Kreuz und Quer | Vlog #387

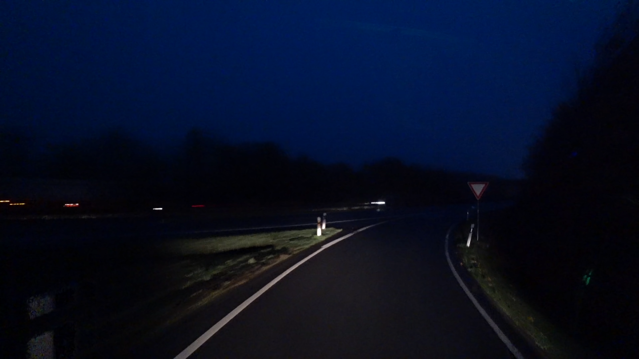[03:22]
So, ich fahre nämlich jetzt hier zur B6 runter. Die Verbindung zwischen Goslar und Bernburg,
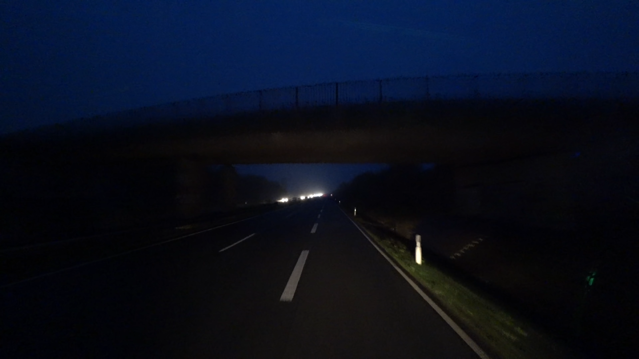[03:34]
die dann vorzugeht auf der A14.